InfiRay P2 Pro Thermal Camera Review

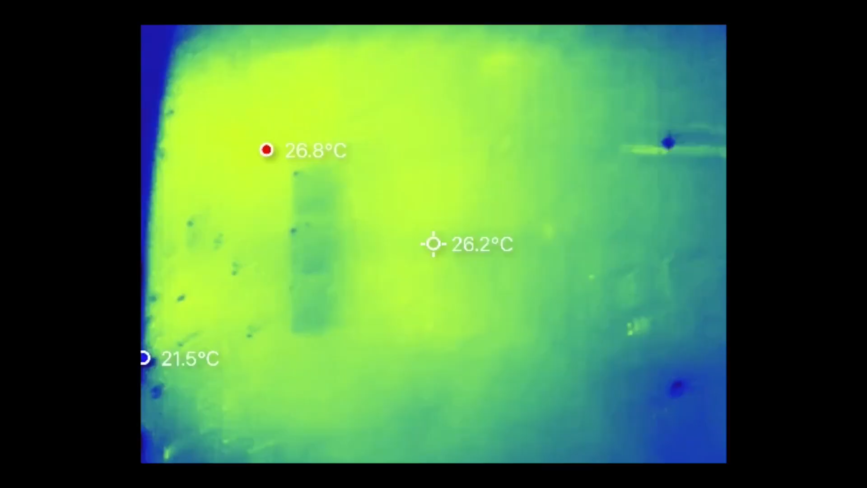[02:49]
On screen: spot 26.2°C, max 26.8°C, min 21.5°C
I use a thermal camera primarily for electronics, for detecting short circuits or defective components that are getting hotter than they should.
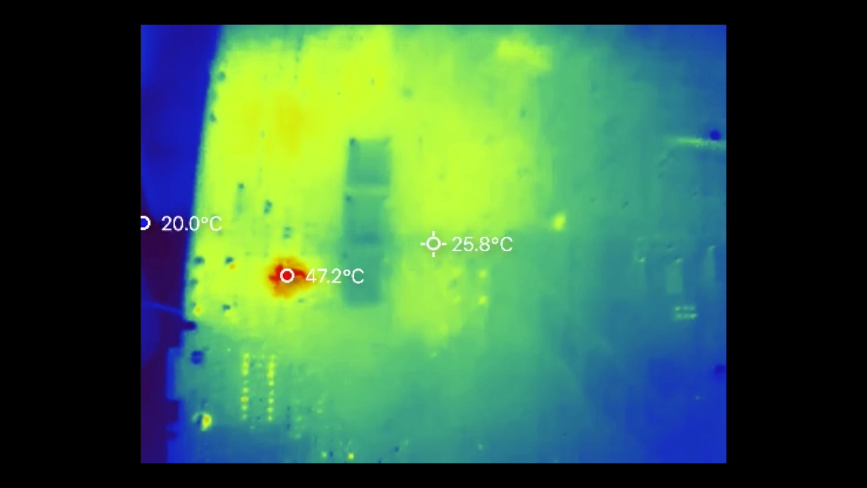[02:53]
On screen: spot 25.8°C, max 47.2°C, min 20.0°C
But there are a whole range of uses for a thermal camera, for checking home insulation, detecting leaks, observing wildlife.
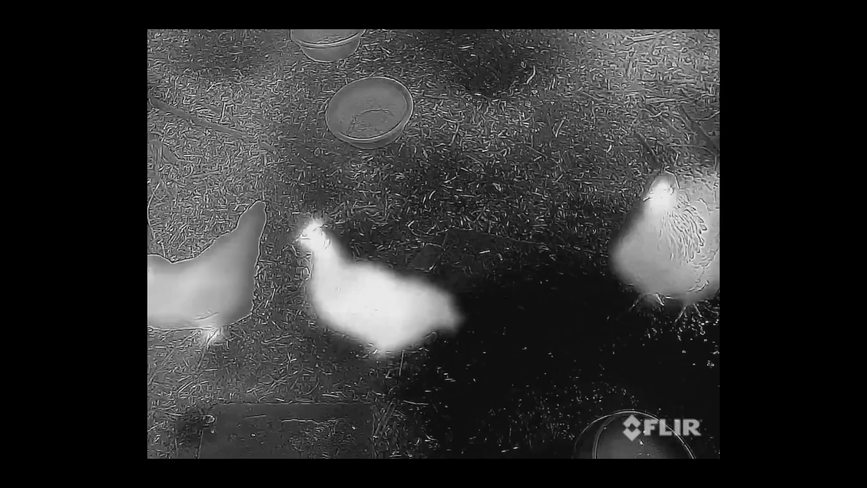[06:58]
The resolution on my FLIR 1 Gen 3 is so low that they added a visible light camera to overlay on the thermal image so that you get a better idea of what you're actually looking at.
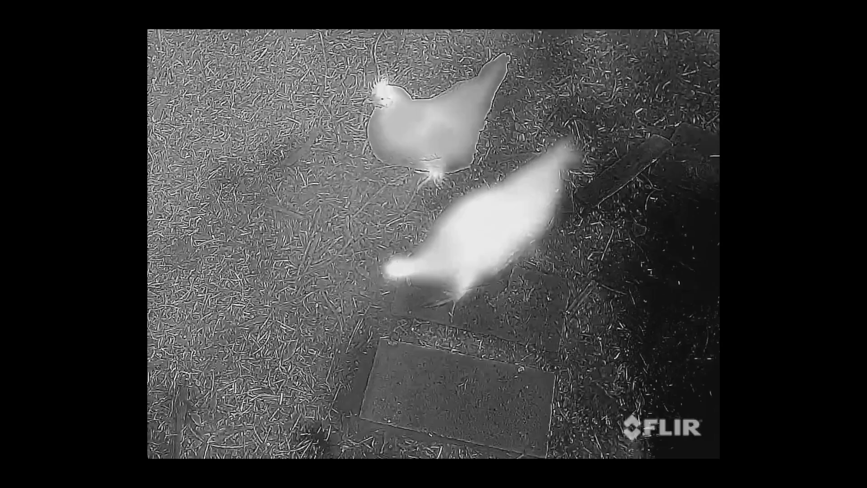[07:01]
The FLIR 1 Pro also has a visible image overlay.
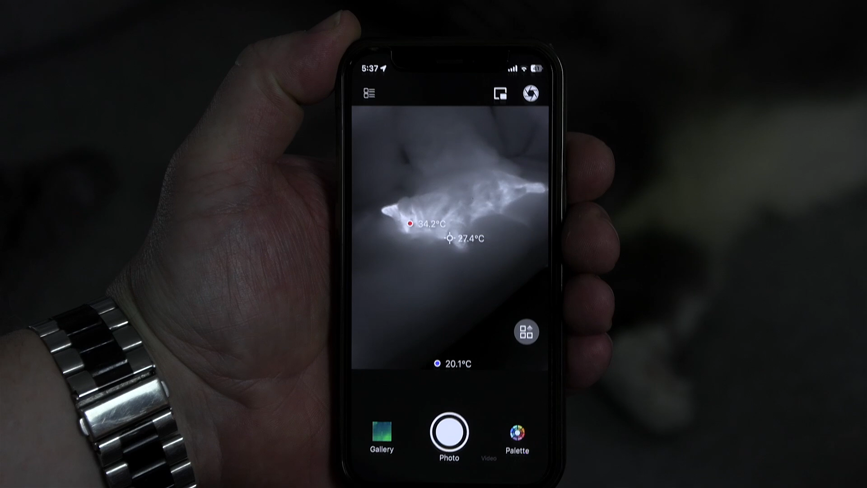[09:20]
On screen: spot 27.4°C
The thermal image is displayed in the center with the minimum and maximum temperatures jumping around, as well as a temperature measurement for the center of the image.
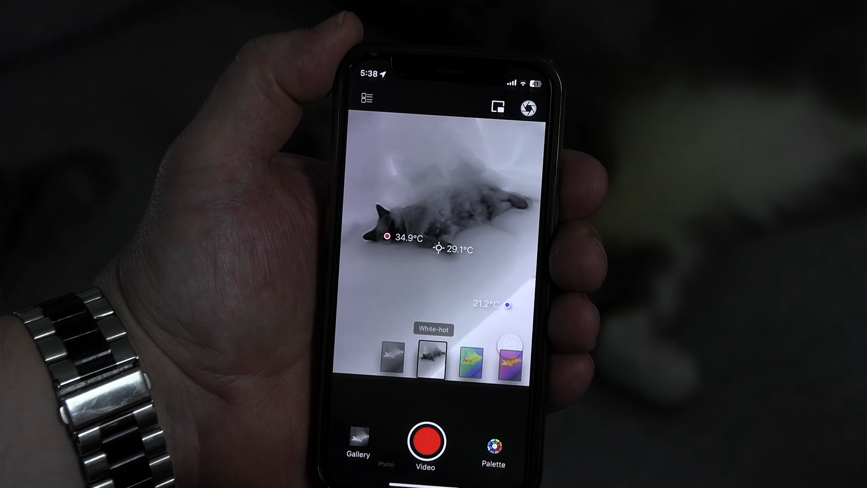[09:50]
On screen: spot 29.1°C
By default they are shown as shades of grey,
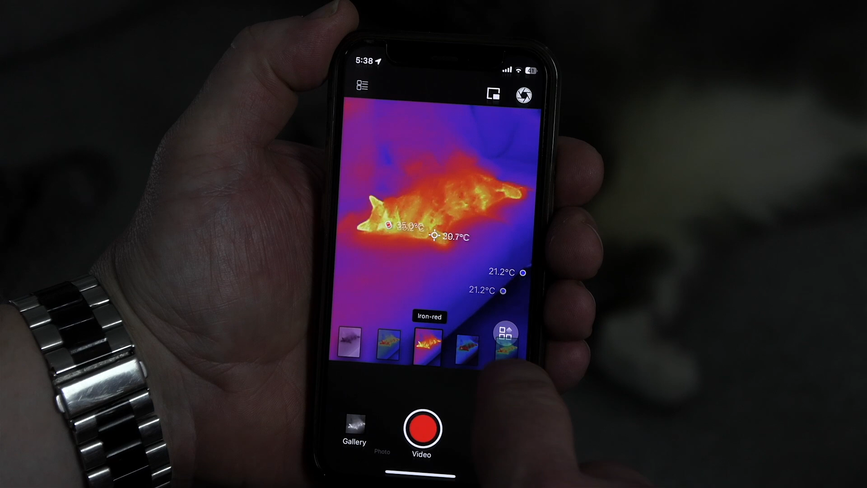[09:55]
but if you want to get more of an Arnold Schwarzenegger Predator vibe, you can choose the jungle palette.
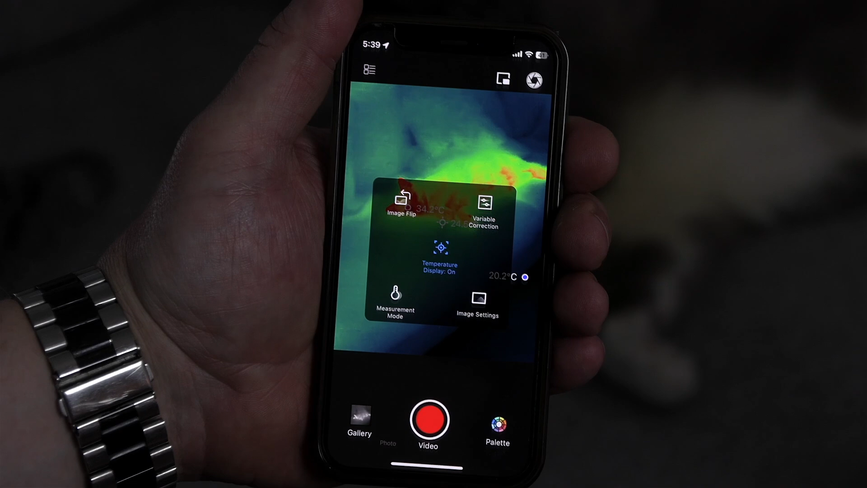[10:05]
that pops up an overlay with a few configurable options.
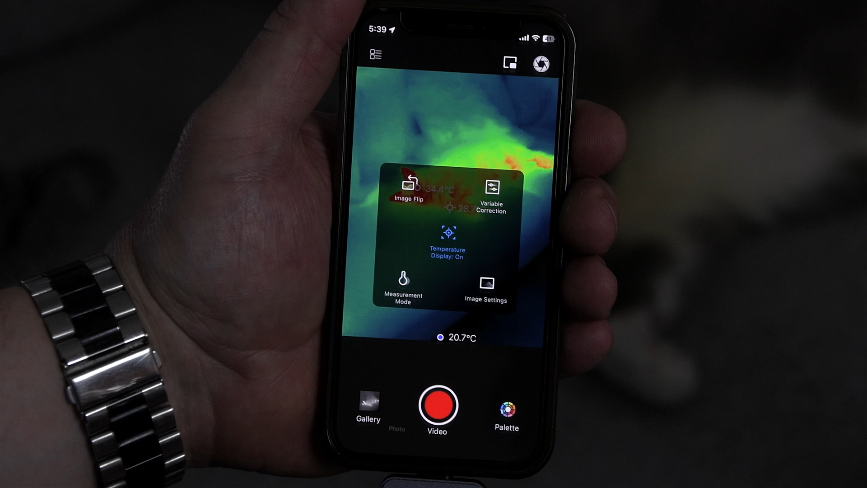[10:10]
The first is to toggle whether the temperature readout shows on the display.
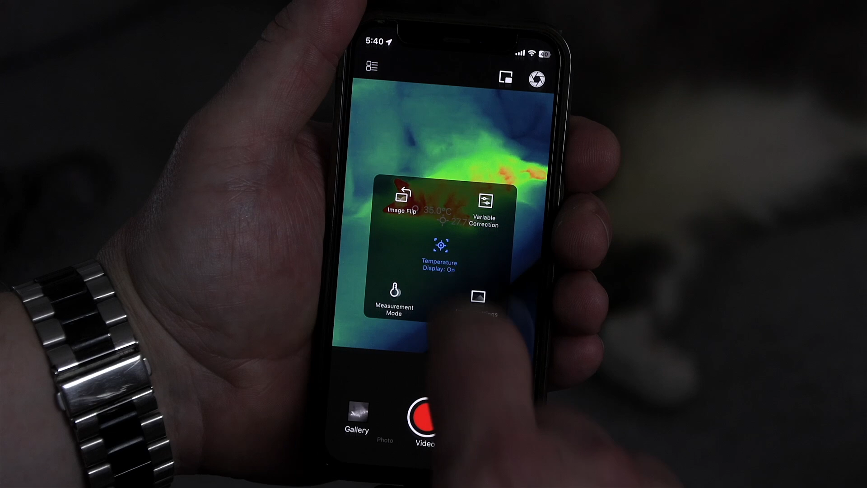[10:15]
There's also an option to rotate the thermal image or flip it if you're pointing it at yourself and using it like a mirror.
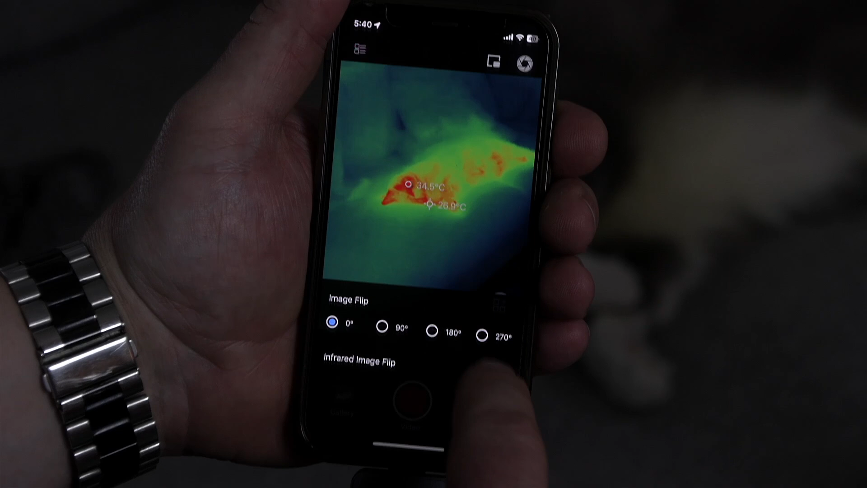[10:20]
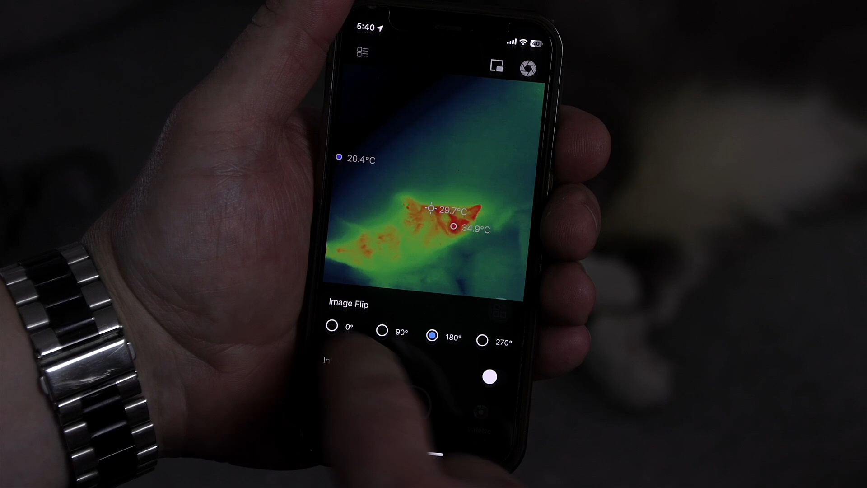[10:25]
The variable correction allows you to make changes to improve temperature accuracy, with compensation for ambient temperature and emissivity. Emissivity is a setting to compensate for objects that might give an inaccurate temperature reading because they aren't just radiating heat, they might be reflecting heat as well.
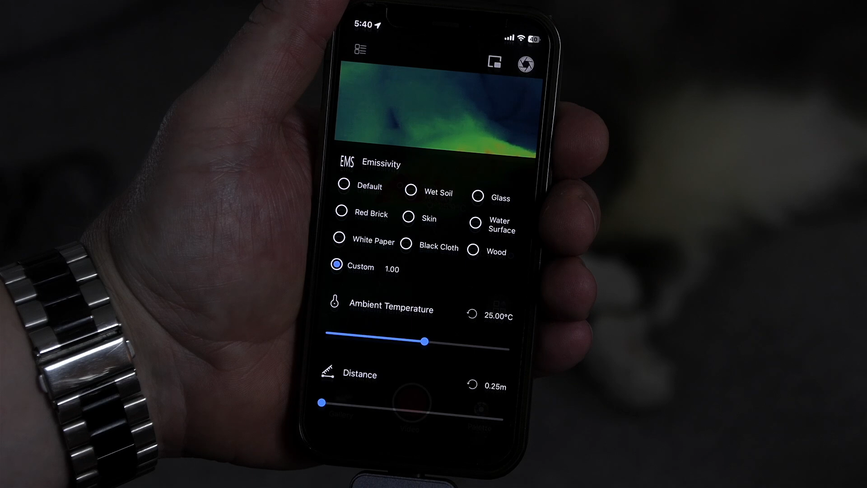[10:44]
You can set the emissivity setting numerically with the custom option,